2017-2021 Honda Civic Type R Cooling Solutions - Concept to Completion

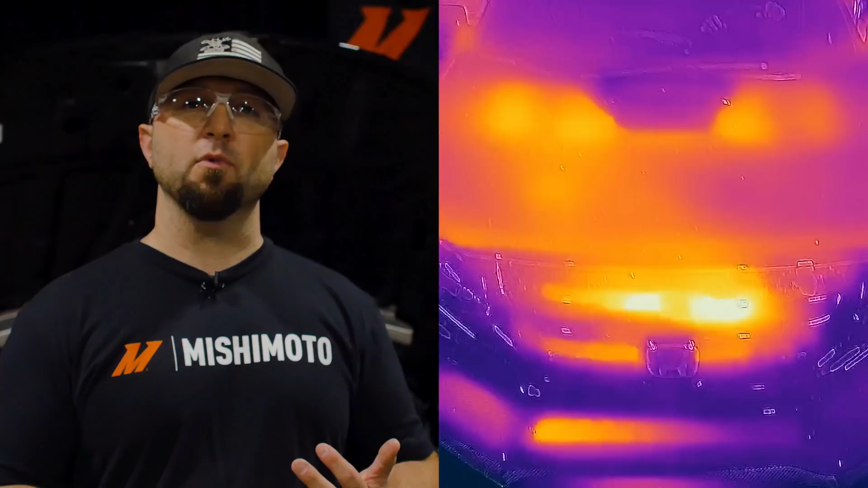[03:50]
We actually have thermal imaging of the airflow through the cooler, after the cooler, up, over in the fender liner, and out the factory vents.